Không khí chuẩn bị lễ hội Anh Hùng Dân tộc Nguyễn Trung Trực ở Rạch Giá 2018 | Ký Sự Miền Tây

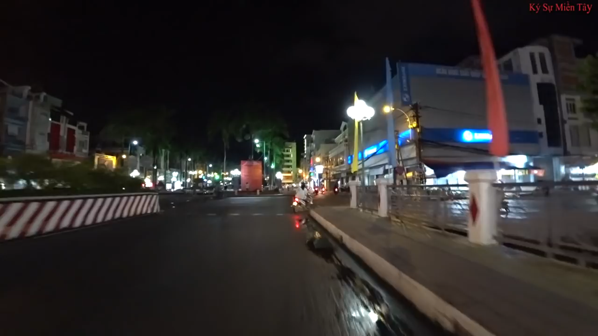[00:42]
Trước là công viên của Nguyễn, công viên đường Nguyễn Dương Trực. Đây là đường Bạch Đằng nè quý vị.
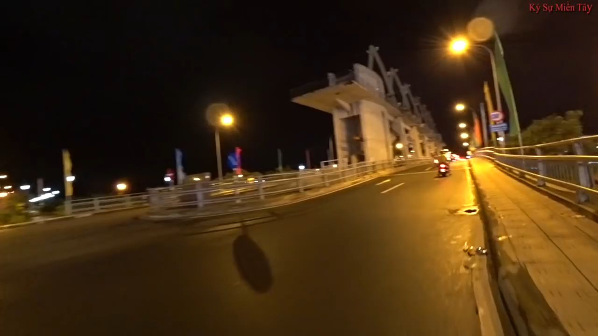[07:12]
Di chuyển hơi khó khăn khi mà tới đình đó quý vị, hiện giờ đã có cầu rồi.
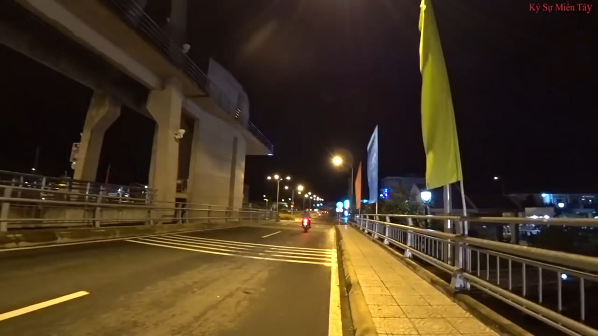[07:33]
Đây là nhìn từ cầu cống sông Kiên vô nè quý vị.
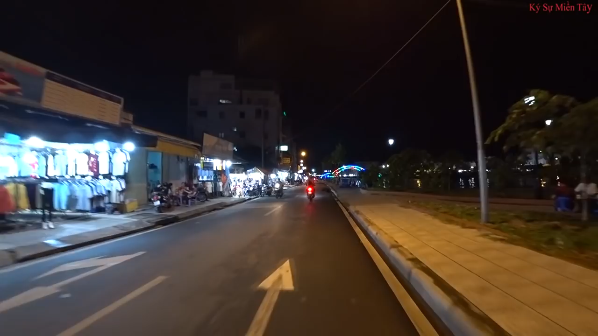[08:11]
Còn đây là đường hướng vào khu thờ tự anh hùng dân tộc Nguyễn Dương Trực. Ở đây là đường Nguyễn Công Trứ thì phải. Đây là đường Nguyễn Công Trứ quý vị.
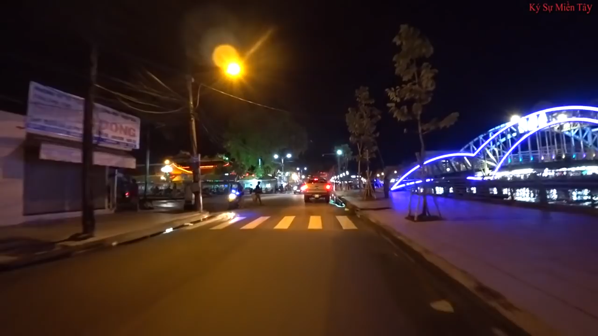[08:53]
Ở đây trước đây là bến tàu cao tốc Super Đông đó quý vị. Hiện giờ cao tốc Super Đông đã dời qua khu
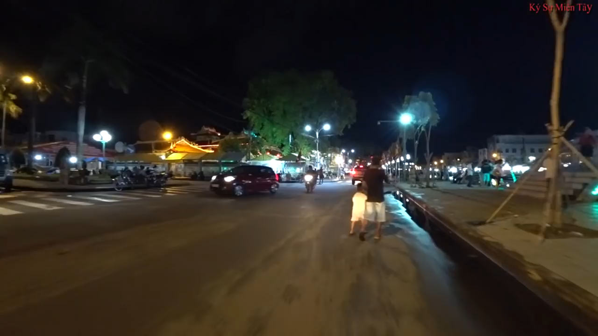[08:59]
16 hectare rồi.
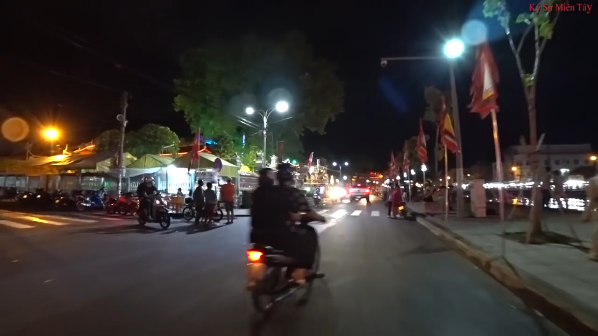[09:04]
Xa đó là các cái võng để mà cho các du khách thập phương khi mà đến đây thì có thể ngủ lại ở những cái võng đấy.
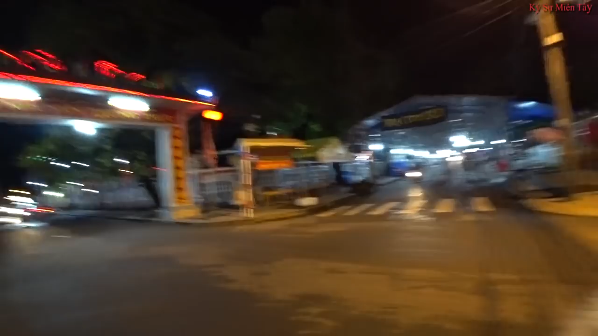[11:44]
Sau đây Lâm sẽ đi vòng ở đây. Đây là chạy cơm số 3 rồi.